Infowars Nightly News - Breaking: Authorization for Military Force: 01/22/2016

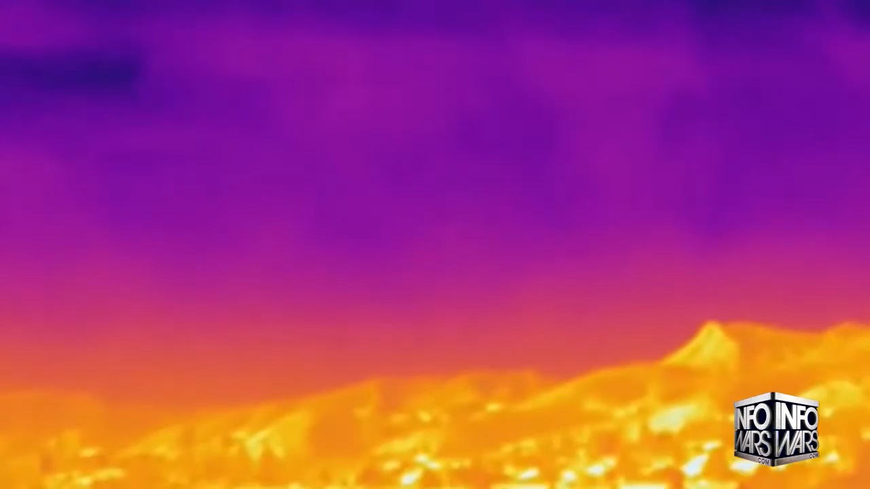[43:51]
Valley pleaded with the Southern California Gas Company to relocate them after many experienced nosebleeds, headaches and nausea.
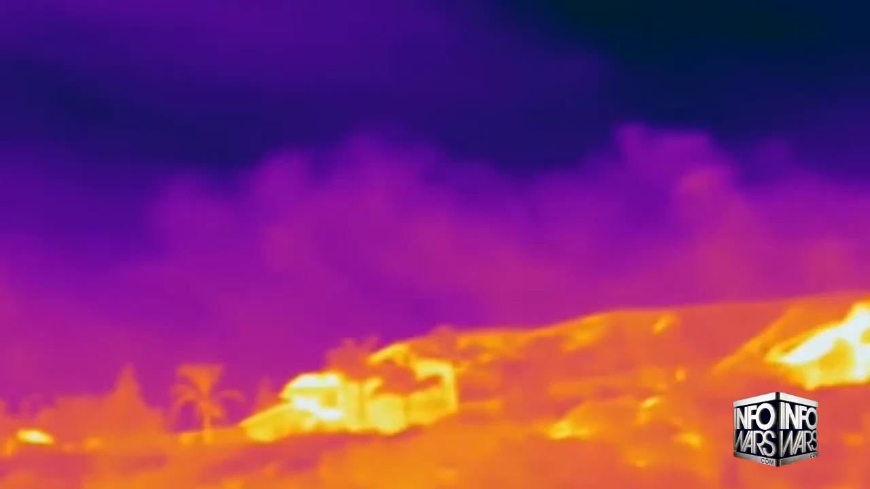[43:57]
It's pretty gnarly looking is what I think of it.